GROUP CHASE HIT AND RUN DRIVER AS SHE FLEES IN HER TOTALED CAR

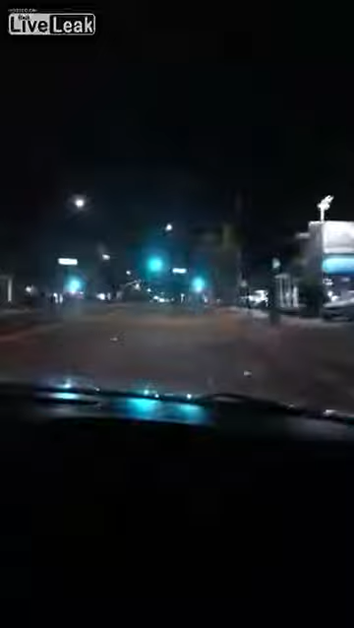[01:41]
Straight. She went straight. No, she didn't go straight. No, look at the tracks. You can see. Go straight. She went straight. Oh shit. Go. Turn. You turn. We're up right. No. Go right. Next right.